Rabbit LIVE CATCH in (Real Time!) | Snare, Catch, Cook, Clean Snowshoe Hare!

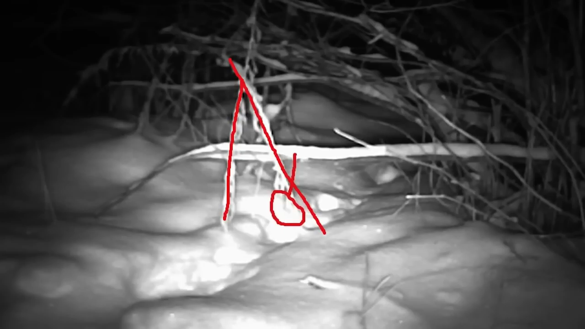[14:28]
are completely defenseless but they're not i have trail camera footage of them actually being able to smell the snares so when they're going through the snares it's
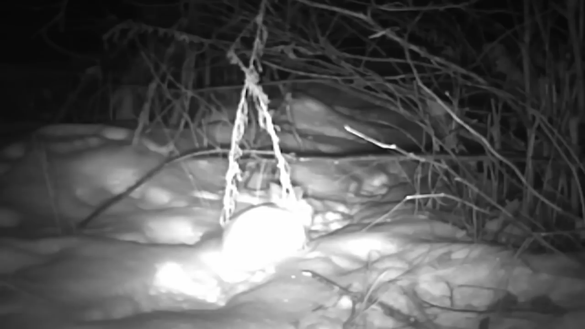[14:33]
actually them making a decision on whether or not to go through them they know it's there but they're getting tricked and actually through a natural selection and through a very long period of time if you put enough pressure on them they'll actually figure out you know the ones that figure it out will be the ones that reproduce so it's a way of keeping them healthy keeping the population healthy keeping the smartest ones the healthiest ones in the population and to be honest you can't get rid of all of them anyway they reproduce so fast it's a renewable resource completely impossible
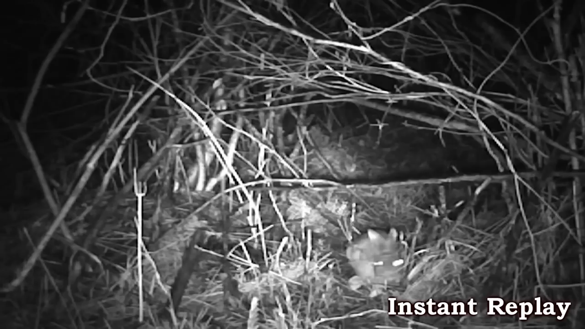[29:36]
What? What? No! It totally karate chopped that thing out of the way.
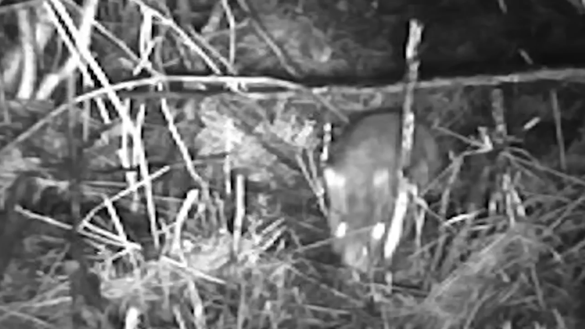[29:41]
Let's watch this up close. Look at that. Whack! Just pushes it over and then pops its head up in celebration. That hare defeated us. Unbelievable. Totally amazing. And then now that that branch is pushed over, they pretty much have rule of it.
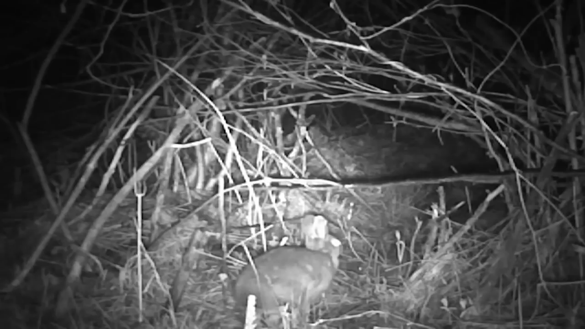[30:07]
Comes up, sniffs it, knows it's there, hops around it. No problem.